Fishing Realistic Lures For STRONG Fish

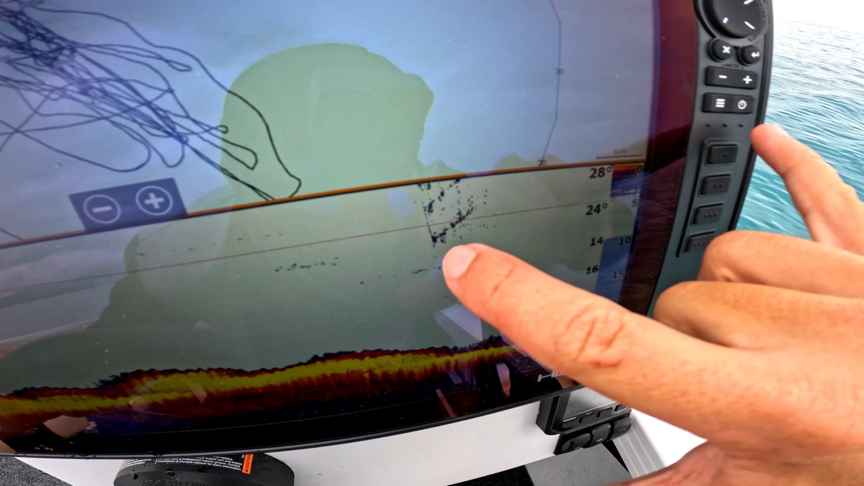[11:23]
Might be hard to see but you've got this line that goes straight down.
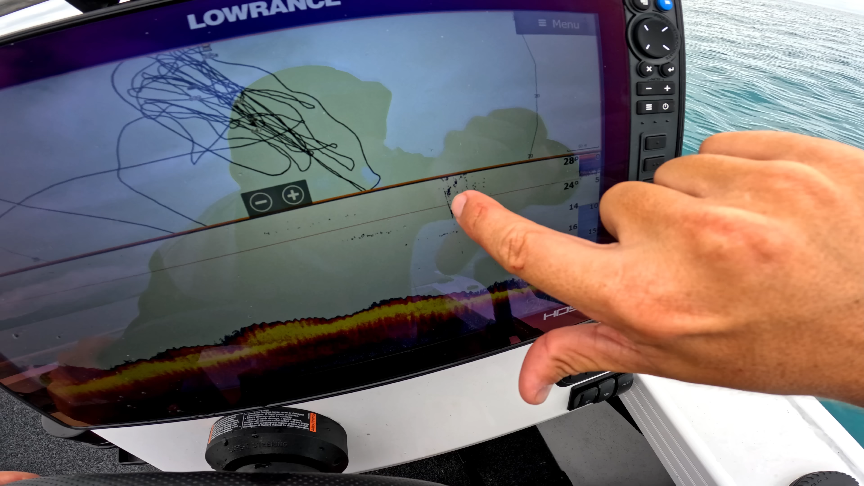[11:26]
That's actually that fish swimming straight back down to the bottom. It's pretty cool.
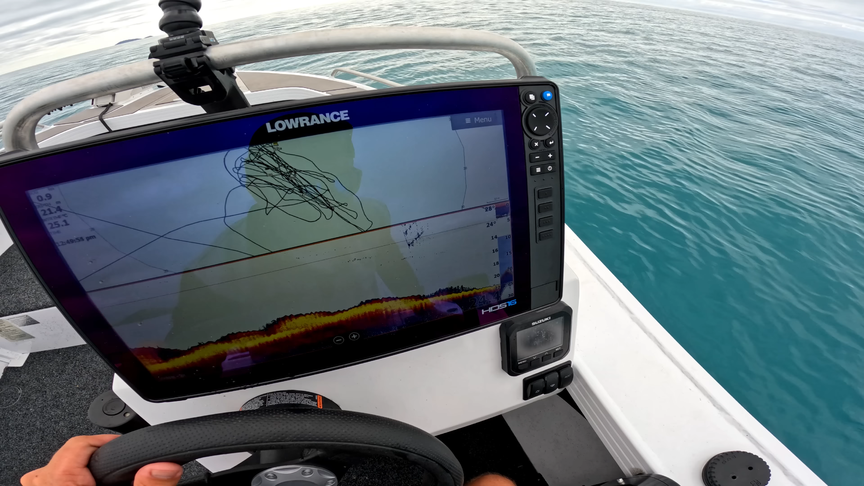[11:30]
All right, we'll head back up.